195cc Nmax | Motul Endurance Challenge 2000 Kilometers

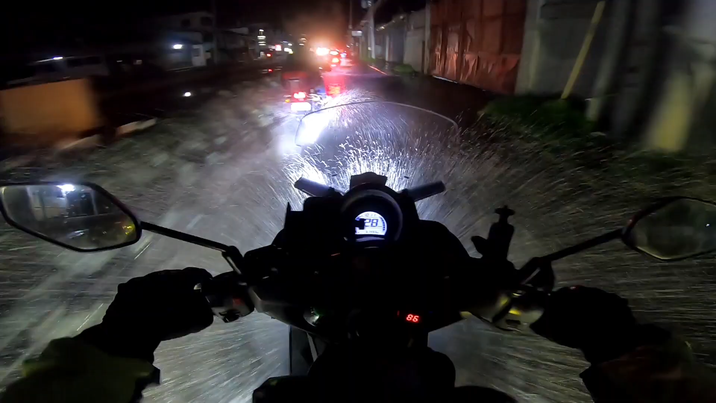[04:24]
Okay, dito na tayo sa Bulacan tourist spot. Yan, baha na may konting kalsada.
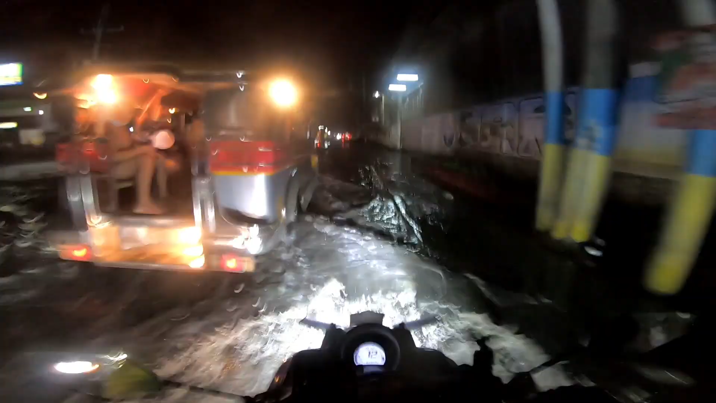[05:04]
At ayan na nga, lumubog na. Okay na.
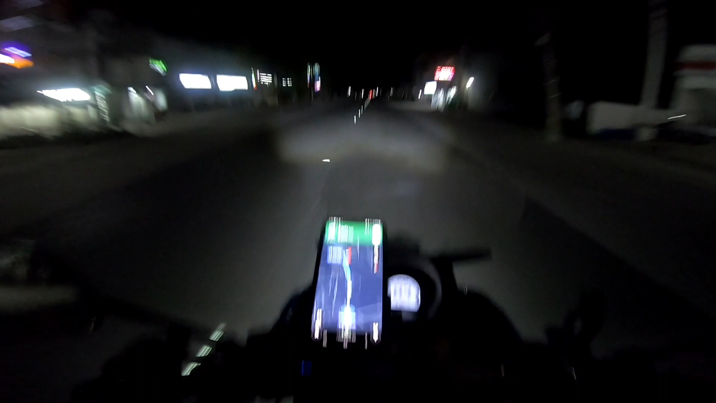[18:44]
So 1 kilometer away na lang.
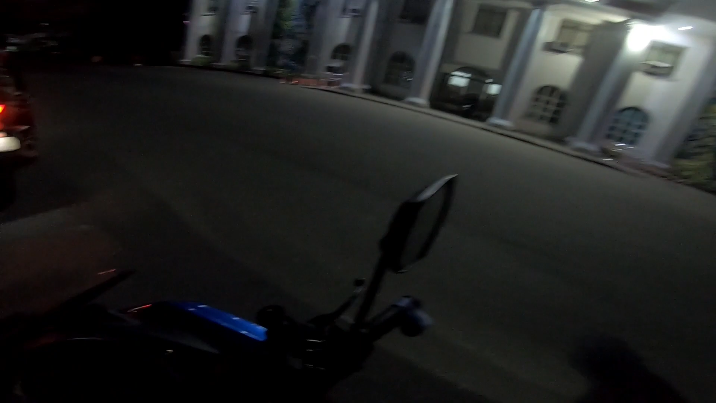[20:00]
Okay, last photo op sa North Bulinaw Lighthouse, tapos mga checkpoint na.
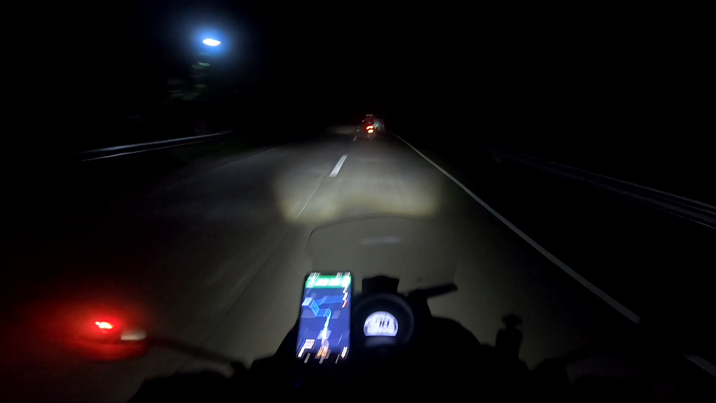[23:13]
O, balik na sila. Walang ilaw. Puta. Tekna. Ha? Ito pala. Ay, di naman pwedeng pumasok ano.
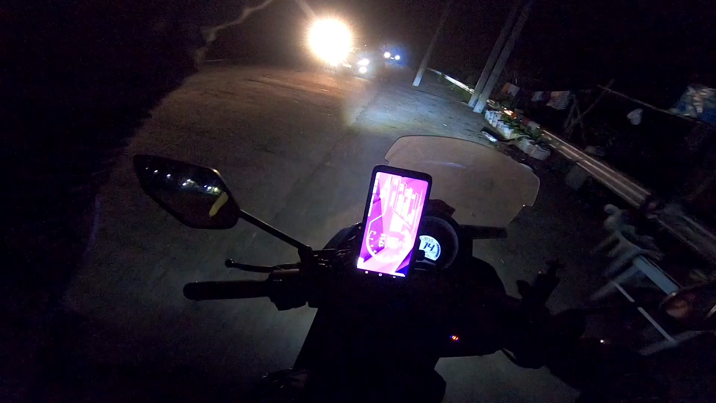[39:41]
Shit, ano to? Live wire? Bumagsak ah. Oh no. Ayun na, delikado to. Live wire. Ayun, meron naman pala nag-a-assist ng mga pulis.
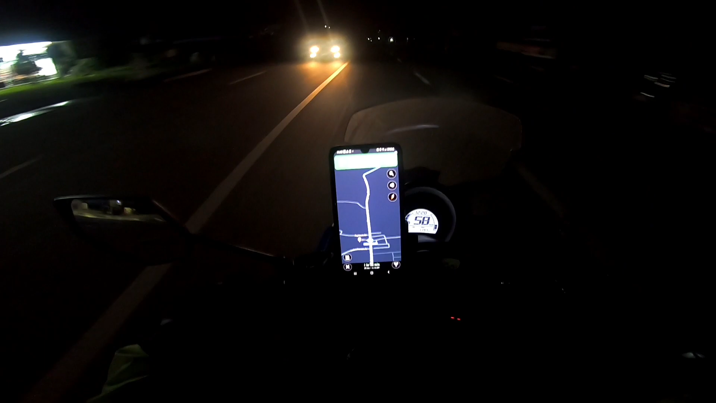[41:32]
Fuel Pitogo, checkpoint number 4. Okay, pagbilaw.
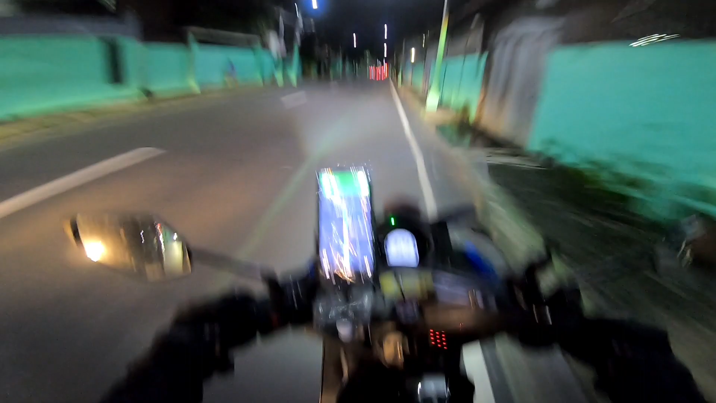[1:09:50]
So okay, malapit na ako sa finish line. Nandito na ako sa Caloocan, so sa 8th Avenue. So di ko alam kung tatanghalin pa akong finisher kasi anong oras na?
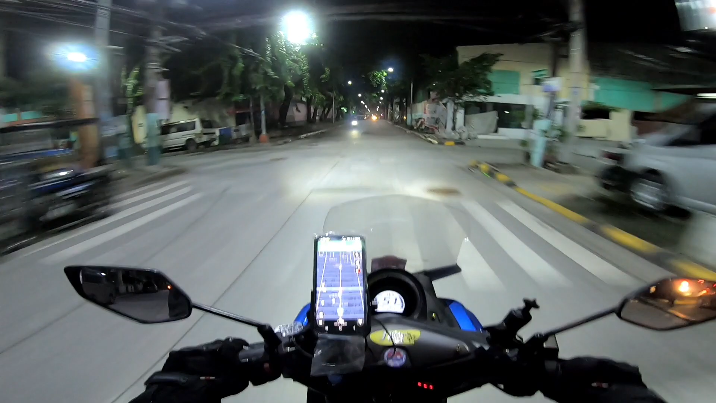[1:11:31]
Naligaw pa ako. Katanga puta. Saan ba yun?
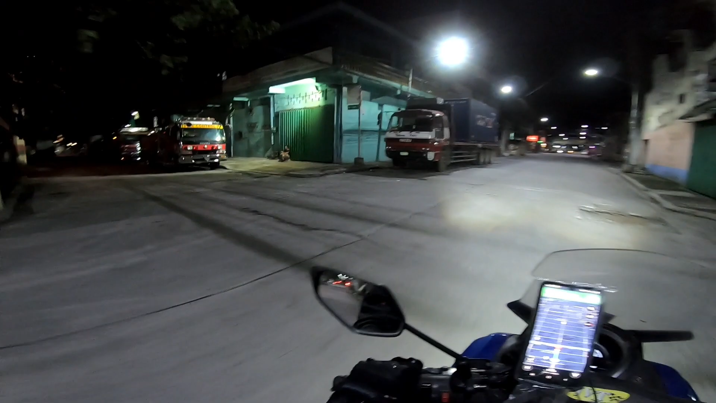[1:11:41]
8th Avenue. Hindi dito. Napakatanga talaga ng Google Map.